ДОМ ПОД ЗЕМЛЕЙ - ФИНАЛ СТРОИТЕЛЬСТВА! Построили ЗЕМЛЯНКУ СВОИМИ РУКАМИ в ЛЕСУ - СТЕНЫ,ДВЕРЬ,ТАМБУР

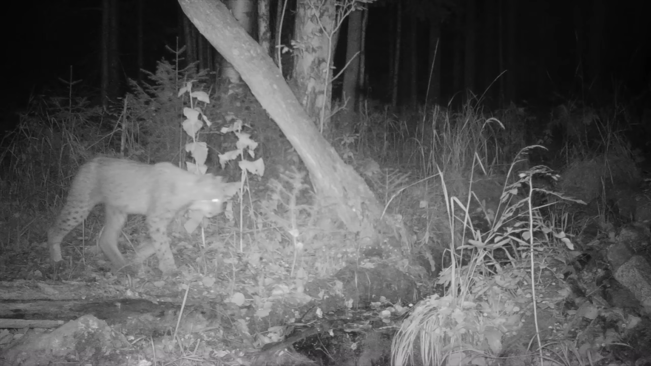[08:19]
В том году рыси дважды попадались в наши фотоловушки. Весной у них наступает период спаривания. И встреча сейчас с этой грациозной сильной кошкой может обернуться действительно драматической историей.